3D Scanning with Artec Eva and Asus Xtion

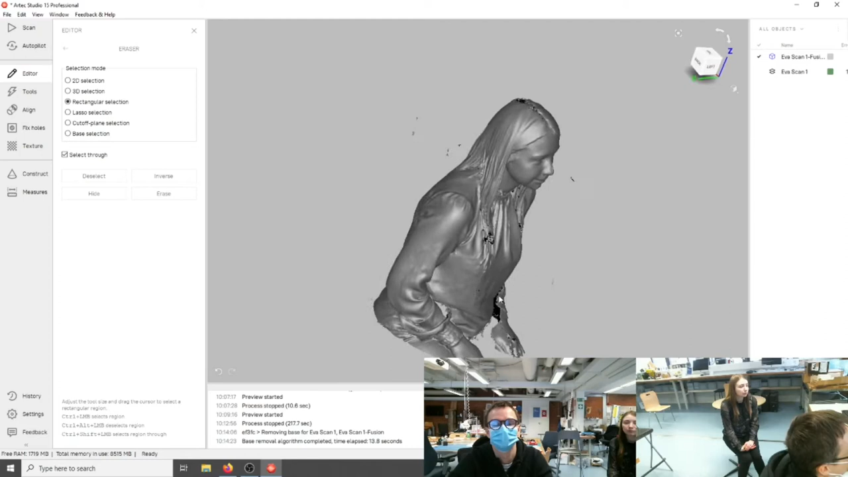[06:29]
And you can see that there are quite a lot of holes over here.
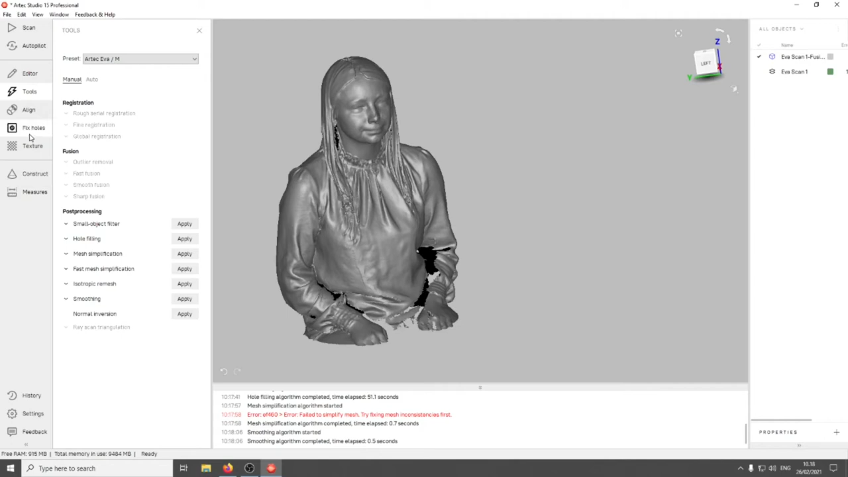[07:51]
And I want to use the fixed holes dialog to actually try to fix something.
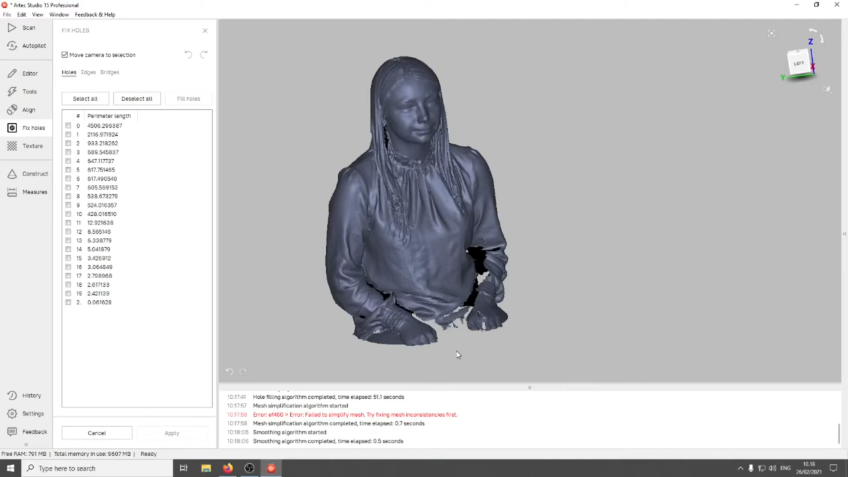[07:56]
So here we see that this is something that could be fixed. And let's hit apply.
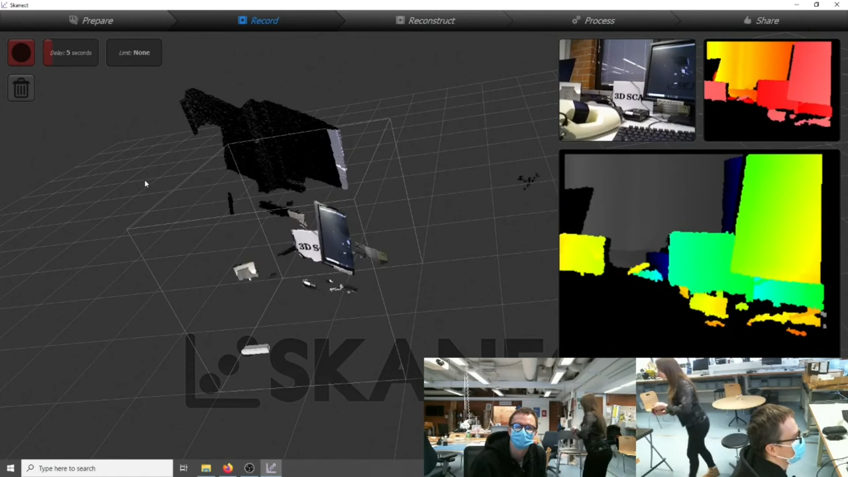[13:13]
And then... And then orange means that they are a bit farther away.
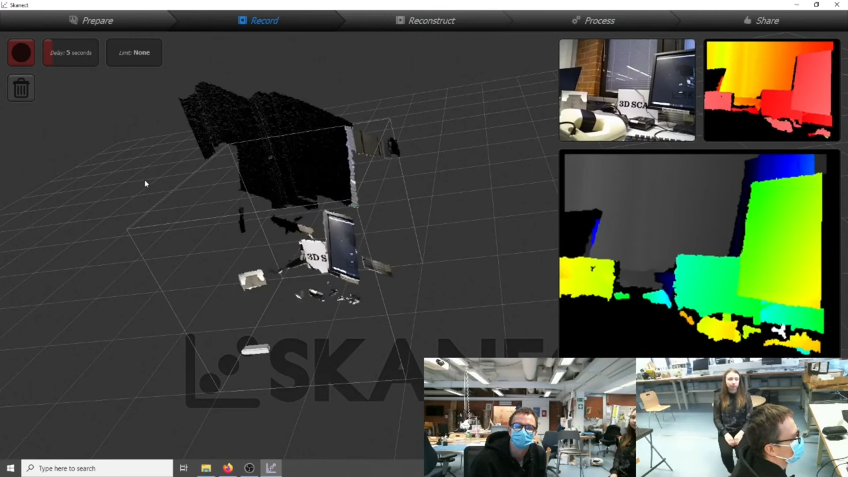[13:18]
And then yellow, green and blue. Blue means that... So it's about...
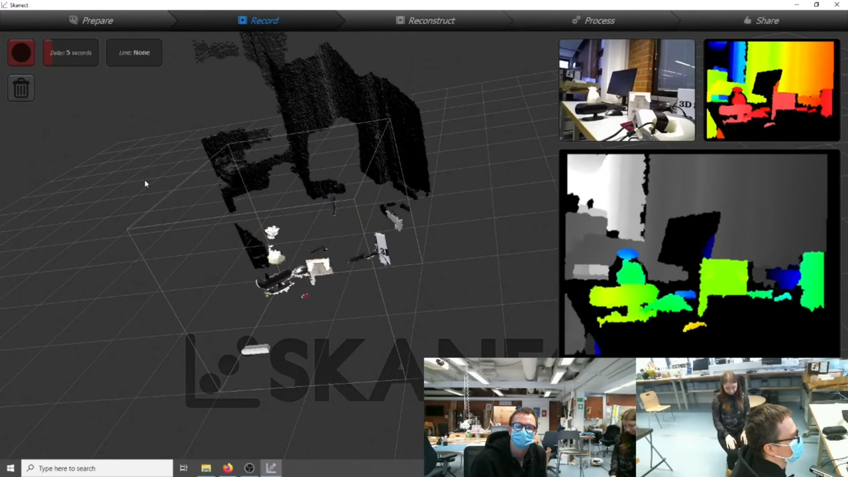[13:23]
Yeah, a few meters away already. And black means that the camera cannot detect these areas. So we should paint... Point it at the... At the model or the object that we want to scan.
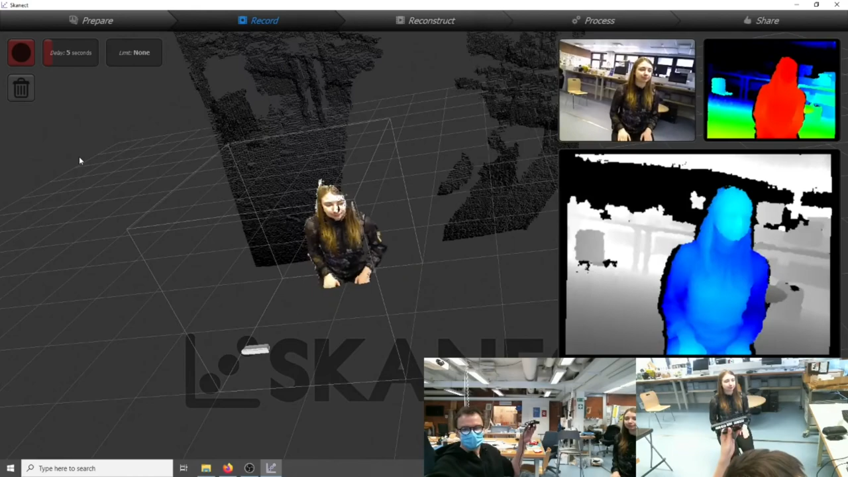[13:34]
And... And we can specify the delay that we will have before the software is going to start recording.
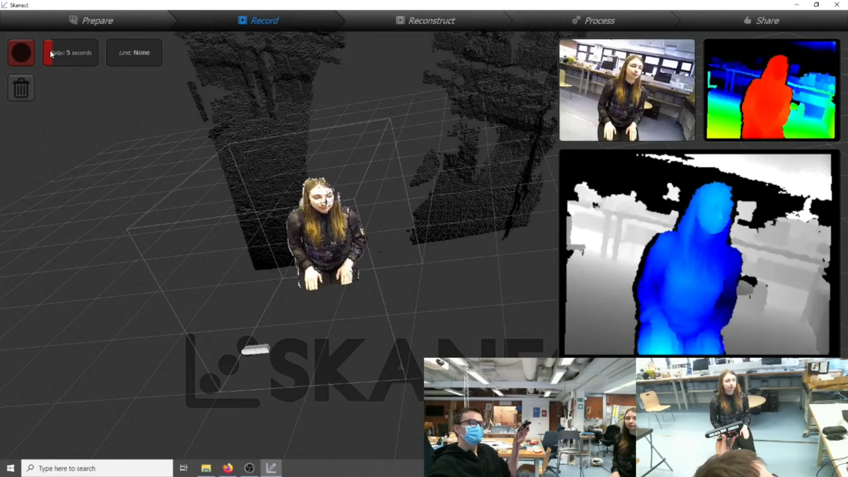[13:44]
So that's very useful when you are operating the camera alone. As in this case. So after hitting record,
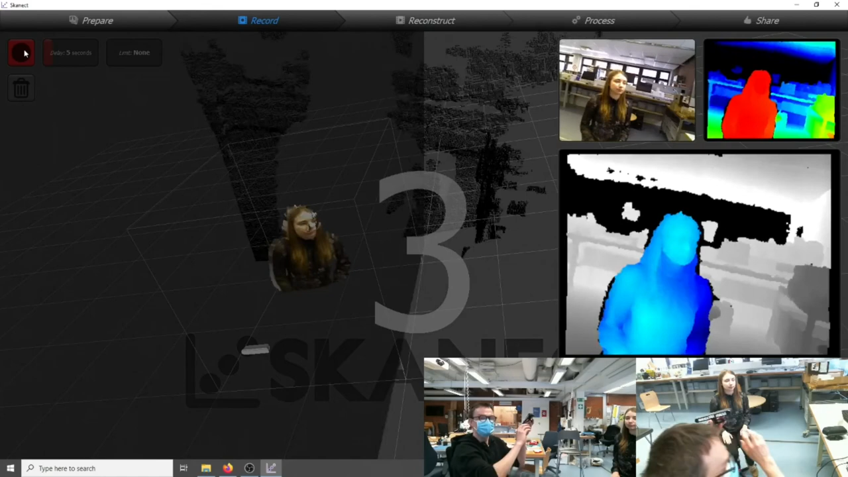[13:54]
you will have five seconds of time to get into position and to prepare for the scan. And so I'm going to take a position that is a bit above. So from above. So we do not end up having holes on the top of the head.
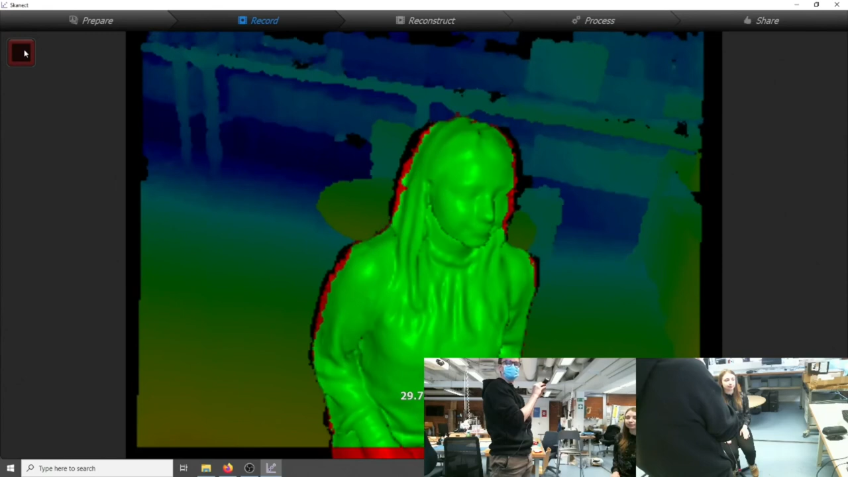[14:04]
And now... So the model actually can start to turn. So...
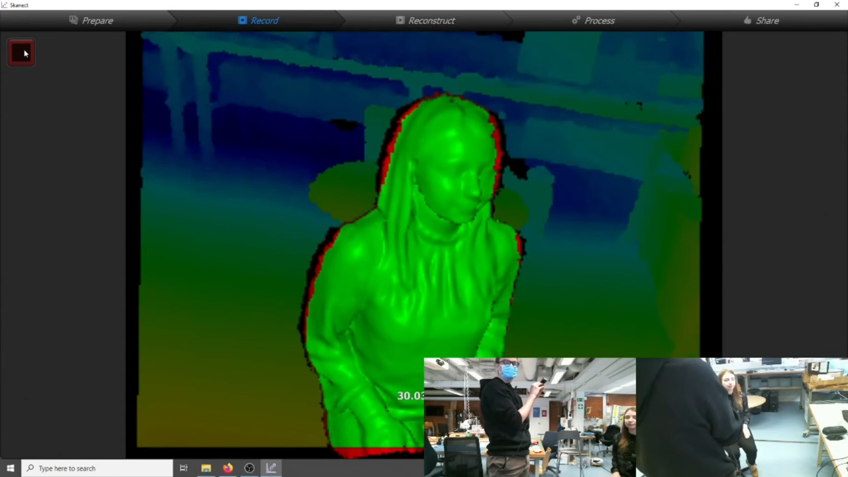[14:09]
You could turn slowly and at a constant rate.
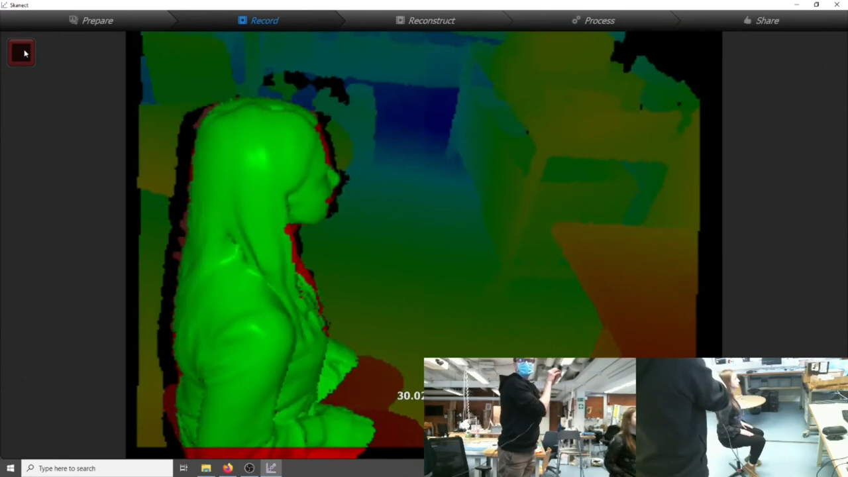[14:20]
Okay. I think that this should give us good results. Okay. So here. This looks quite good. It's just the rotation is a little bit weird. So here you see also... I can see all the paths of the camera. How it went. So we did four turns in order to achieve this scan.
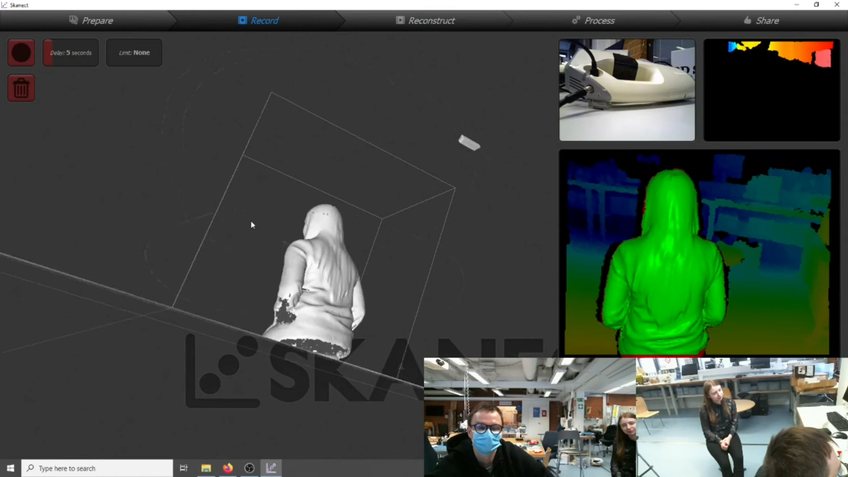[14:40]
Some parts could be better. But the main part... So this time we managed to capture the head quite well. So you don't know.
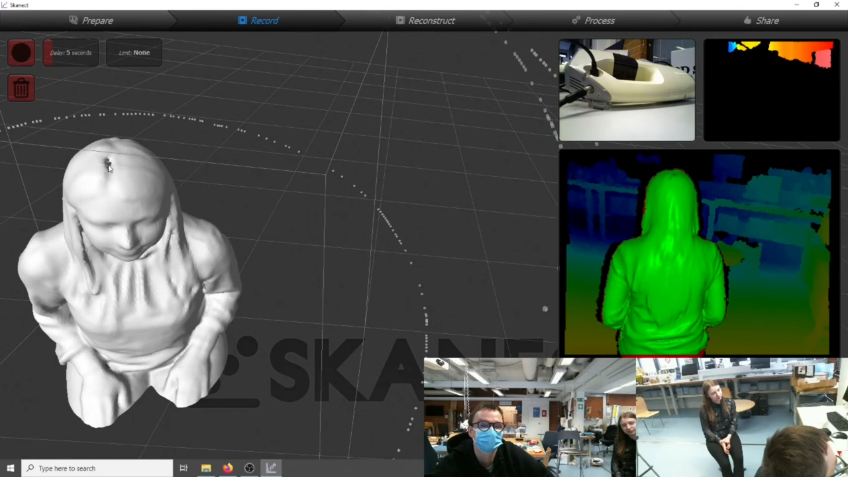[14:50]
There's just a little hole up here. But when we are going to fill that, then it's just going to be okay. So now we can go to the reconstruct tab.
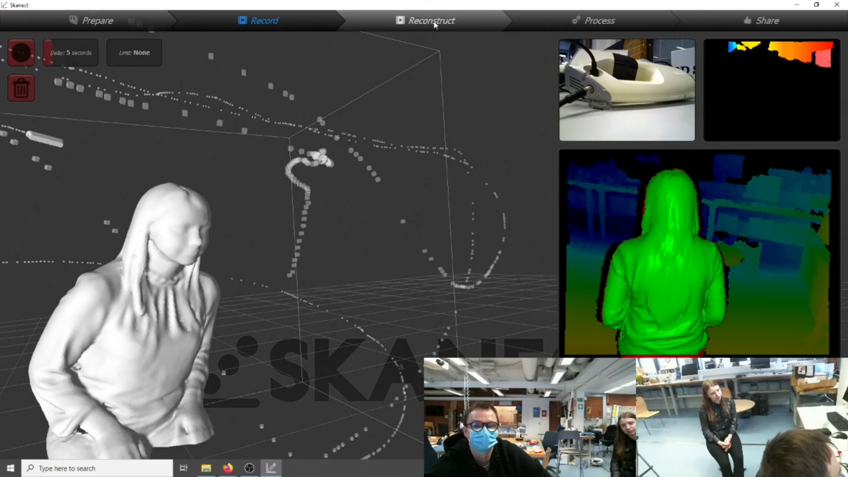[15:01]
Where we can do the fusion of the frames again if we want. But I think this is a good enough result already.
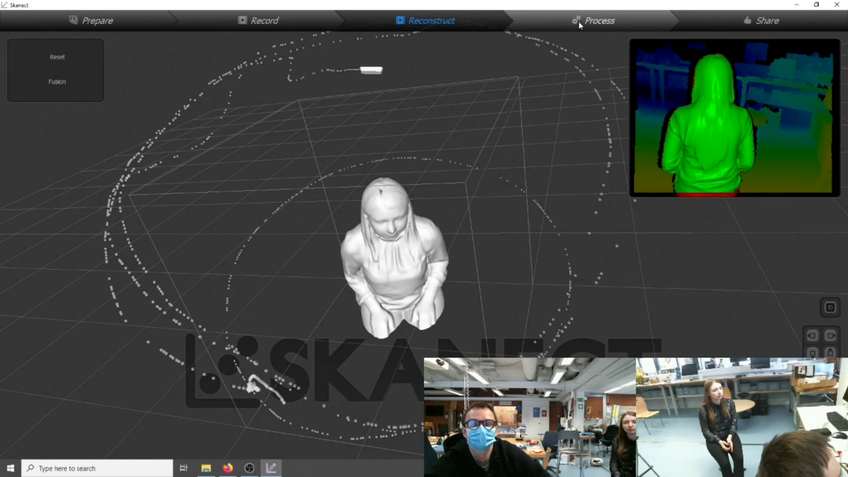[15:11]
And then we can go over to process tab and make the model watertight by using the watertight function. Here you can select also the resolution.
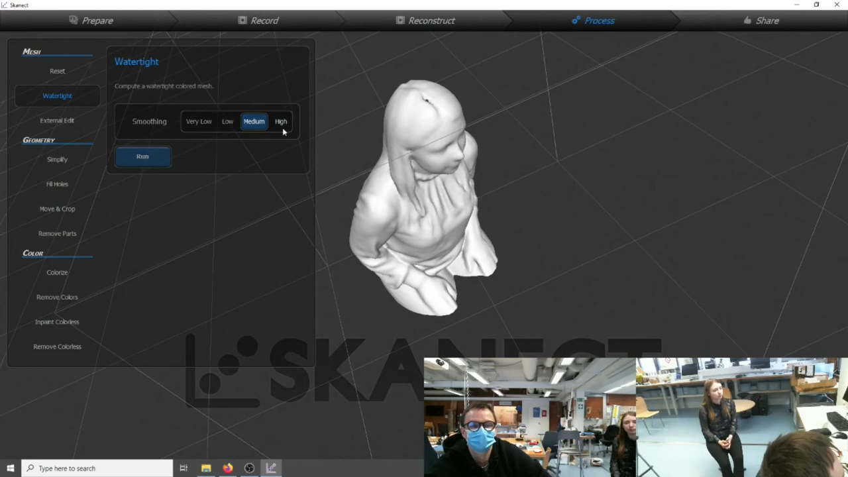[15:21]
I'm going to go with medium and hit run. As you see this little hole on the top of the head disappeared.
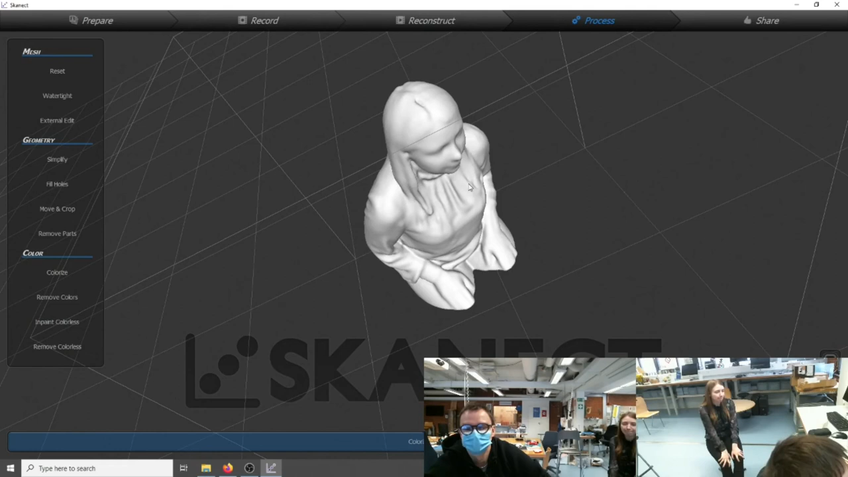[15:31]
And now it's doing colorizing. And so you can also simplify. There's not much to simplify.
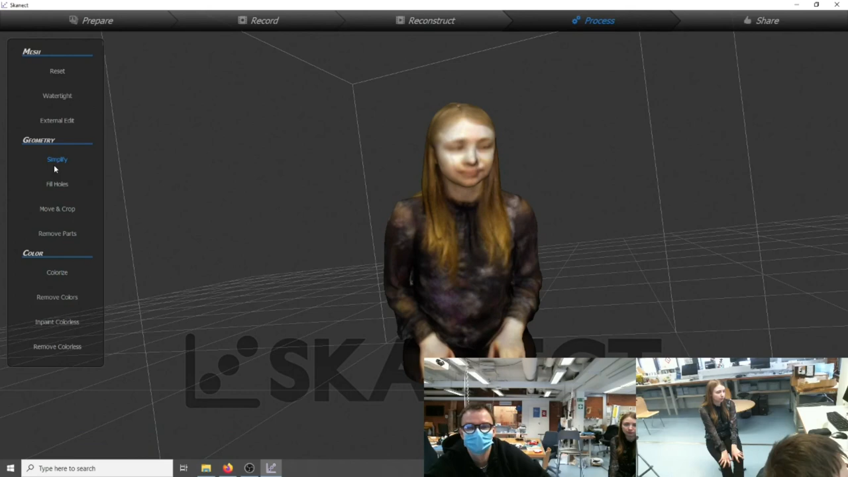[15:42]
But let's try. Still fill holes here. But you just need to recrop and move it a little bit.